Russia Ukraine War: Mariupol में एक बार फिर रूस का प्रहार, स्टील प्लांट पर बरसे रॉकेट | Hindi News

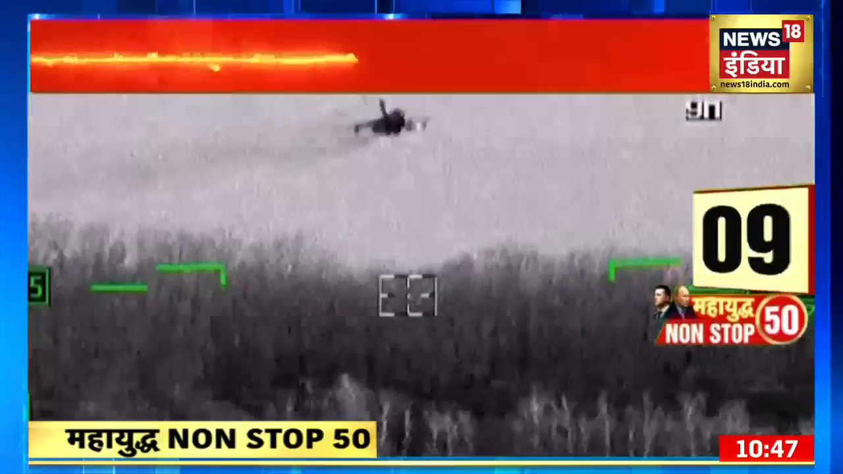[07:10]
लेकिन हवाई हमले की जो तस्वीरें सामने आई हैं उनमें एक सुखोई 24 लडाकु विमान यूकरेन की
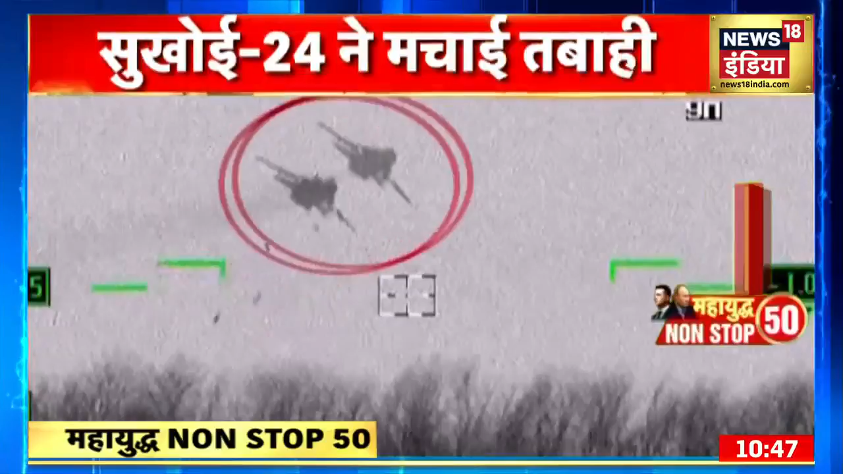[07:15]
सीमा में घुसकर उसके सेनने ठिकानों पर बम बरसाता दिखाई दिया।
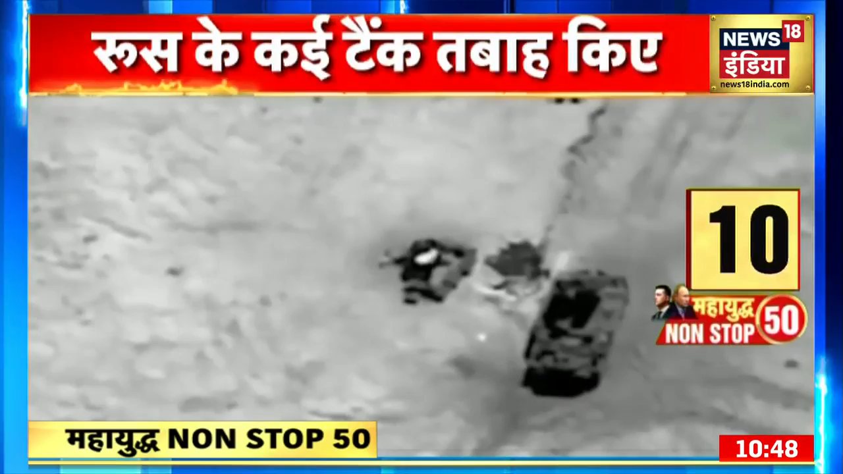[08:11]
दावा है कि ये ड्रोन अब तक रूस के कई टैंकों को दबाह कर चुका है। और सिर्फ जमीनी जंग में ही नहीं काला सागर में भी ये ड्रोन यूक्रेन का खेवनहार सावित हो रहा है।